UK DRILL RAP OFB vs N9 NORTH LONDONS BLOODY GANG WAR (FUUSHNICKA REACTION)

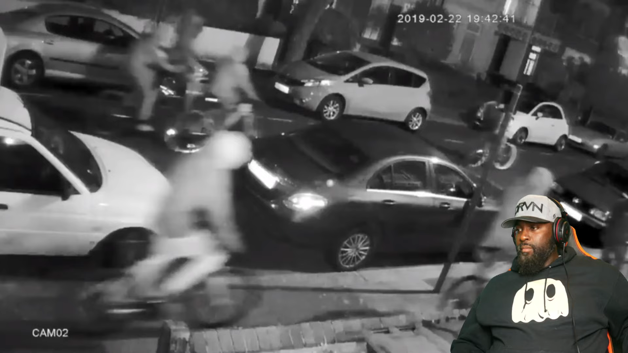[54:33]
Clothes Riding Out Around An Hour Later On Push Bike Towards Wood Green This Group Of Cyclists Grew To Include SJ Sneaks Trills OSAV Shems And Two Other Unidentified
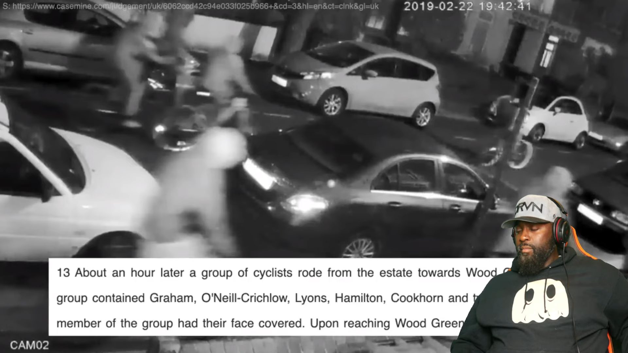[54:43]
Males Riding Through The City With Their Faces Covered Upon The Arrival To A Wood Green McDonald's Sneaks